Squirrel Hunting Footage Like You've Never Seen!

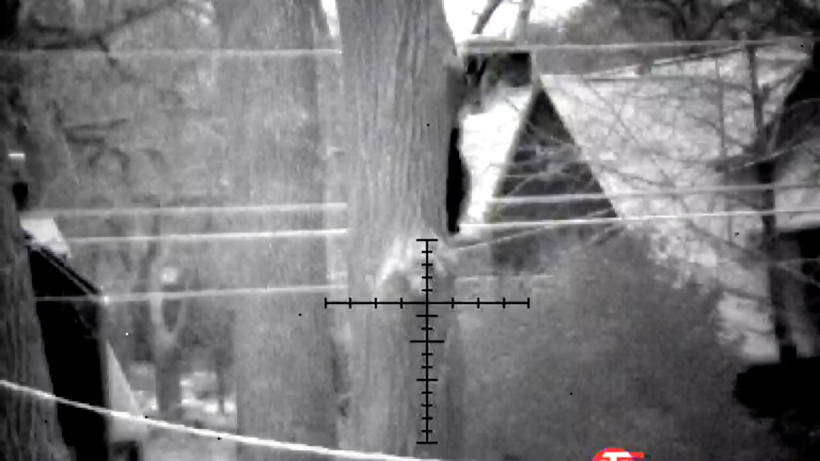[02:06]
That owl is gonna- He's going for him. Holy sh**!